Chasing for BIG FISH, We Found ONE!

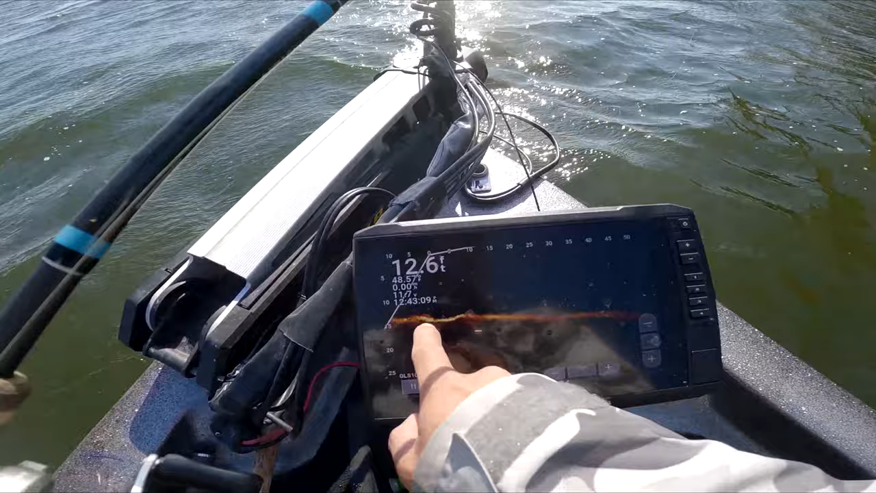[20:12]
That's crazy. Dude, look at that. Just big ass fish just swimming through. See that? Yeah, dude. Oh. Where the heck are they? They're back here, right? It could be carp. I don't know. Look at that. See, look at them. They're swimming that way. Going that way. Woo, that's crazy, dude.